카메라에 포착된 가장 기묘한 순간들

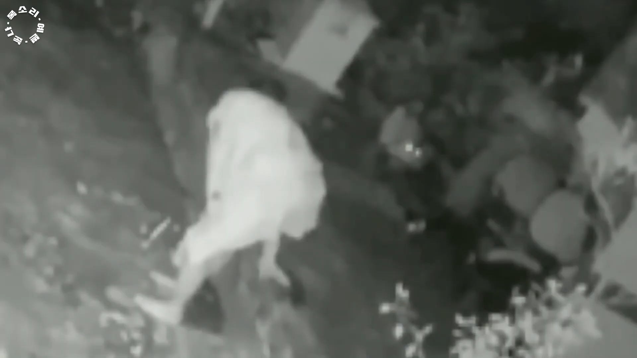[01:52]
새벽에 시원한 공기를 쐬러 집앞에 나온 할머니 그런데 그곳에 불청객이 있었죠